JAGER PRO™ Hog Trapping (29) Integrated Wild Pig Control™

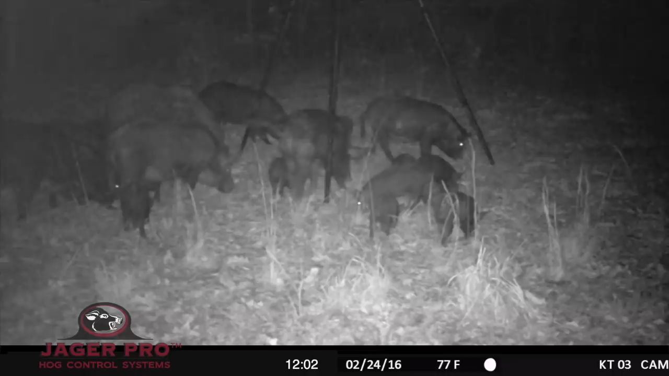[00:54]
Pigs began to use the feeder on February 24th. For the first couple of days, the sounder of hogs fed nervously at the bait site. Watch here as they all run off at 9 o'clock, only to return at 9.01. By the 26th, video intel revealed the sounder was using the bait site on a regular basis. Using video allows us to observe the hog's body language and will help us determine when to introduce the enclosure.
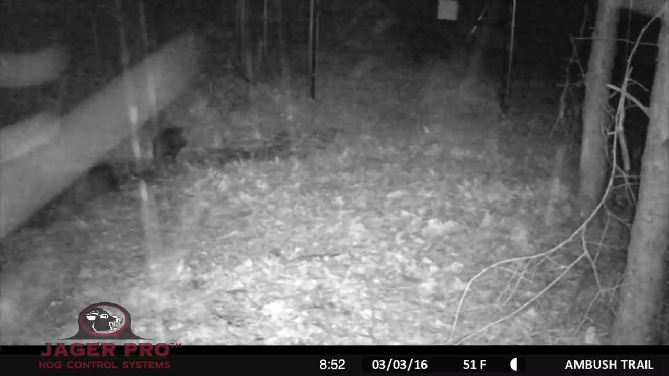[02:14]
The sounder began to use the enclosure on March 3rd. Notice most of the juveniles and some of the adults entering the left gate of the trap, while others remain outside, still not trusting the enclosure. On March 4th, the sounder is feeding outside the right gate. The next night, a majority of the sounder is feeding inside the trap. On March 6th, the sounder arrives just before dark.
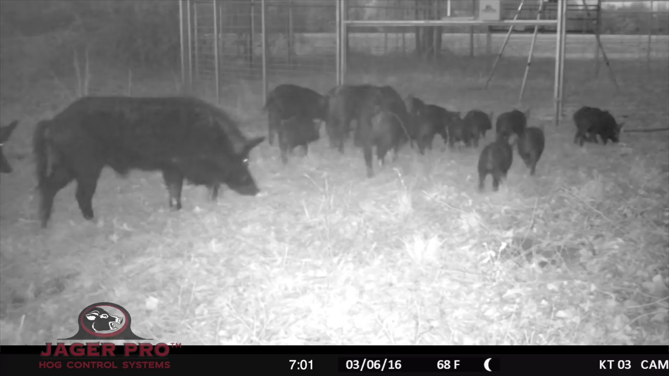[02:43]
Watch as this large boar starts to hesitate at the gate. The night of March 7th, they enter the left gate with little hesitation.
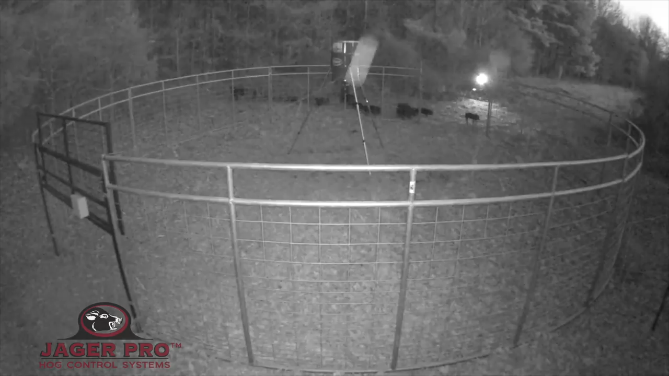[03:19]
The sounder arrives just before dark on March 8th and enter the right gate. It is important to notice how a majority of the first hogs to enter the trap are juveniles.